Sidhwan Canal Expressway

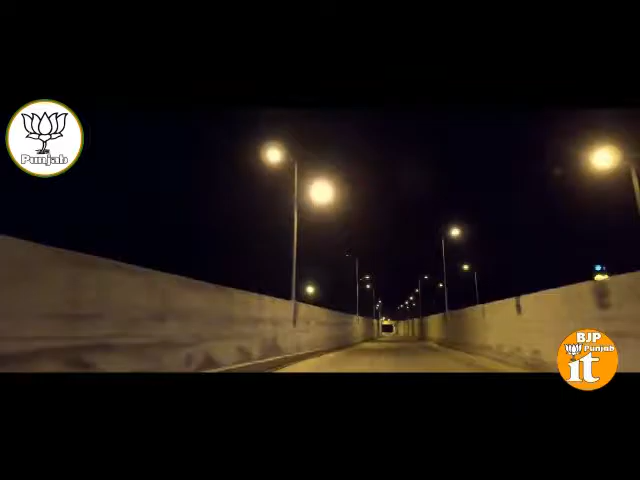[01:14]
रात वेले इस बाइपास दा नजारा बेहद खुबसूरत अते बाकमाल हुंदा है।